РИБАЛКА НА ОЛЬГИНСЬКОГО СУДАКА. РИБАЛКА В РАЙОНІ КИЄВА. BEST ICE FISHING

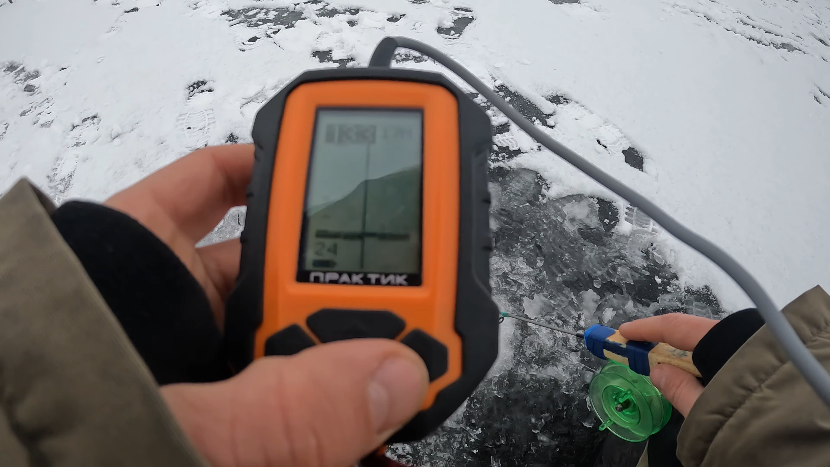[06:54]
тринадцять і три. Ні, тіго. Ні, щось там на дні. Вроді присутствие є.